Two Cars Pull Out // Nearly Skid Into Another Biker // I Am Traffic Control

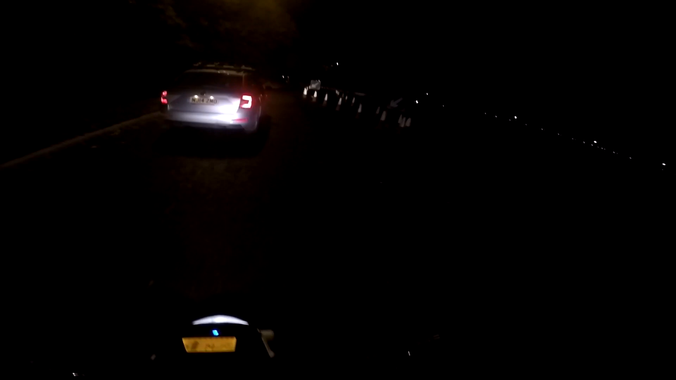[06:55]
Look, them cars are still sat there.
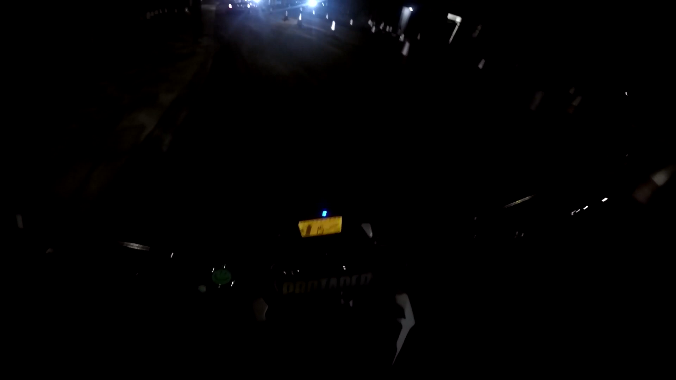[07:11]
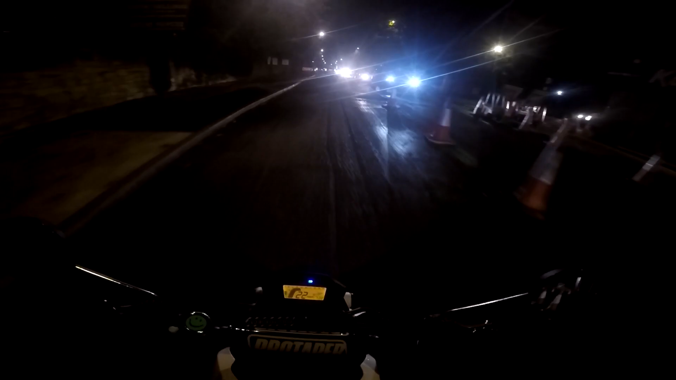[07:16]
Rip, bottom out. Just told me dirty bike and the traffic controller. I do all sorts of me, motor vlogging, traffic control. That's it.